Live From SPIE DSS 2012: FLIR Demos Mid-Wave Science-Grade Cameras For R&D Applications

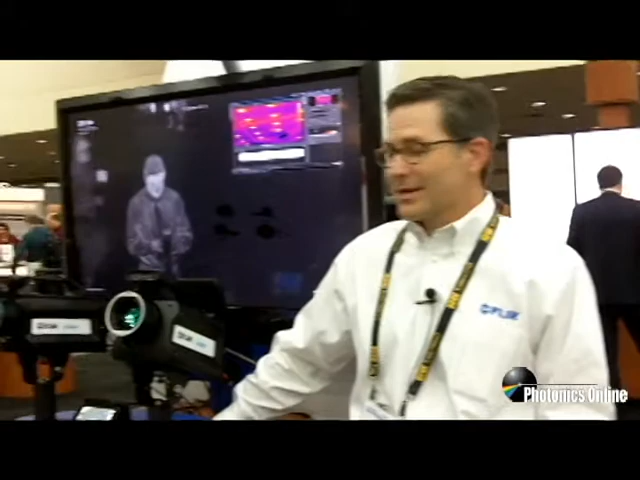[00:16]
I have two of these X-Series cameras here, one of which is the 8400.